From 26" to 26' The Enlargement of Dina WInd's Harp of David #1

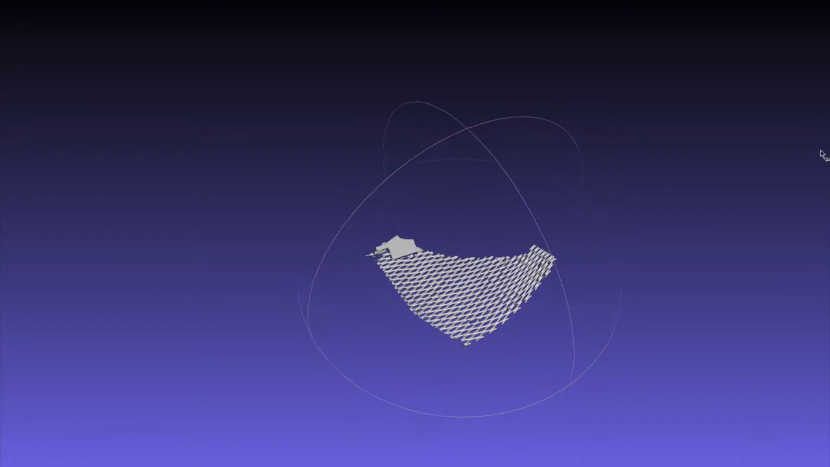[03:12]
Each section was digitally scanned and also using CAD programs.
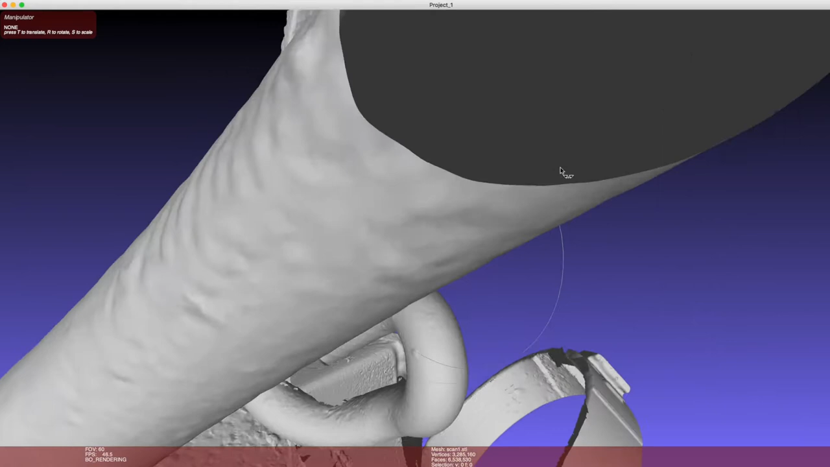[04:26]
Having that digital data makes it extremely easier to get the size we want to increase it to.